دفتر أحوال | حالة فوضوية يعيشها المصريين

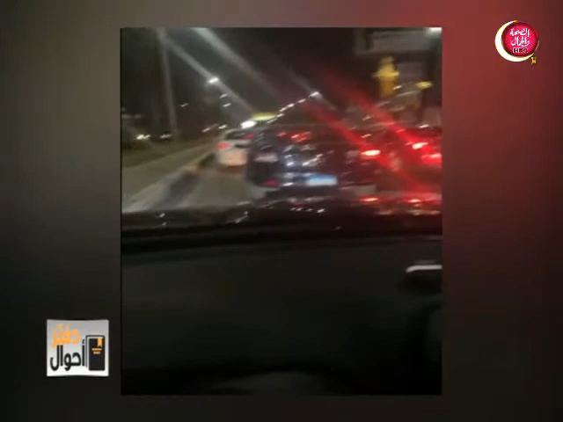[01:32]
ونشوف الحالة من الاستهانة يمكن معروضه قدامنا هو كنت بنفسي بصور ده ونزلت الساعة عشر أو عشر ونص تقريبا يعني حتى الساعة كانت بيناهو في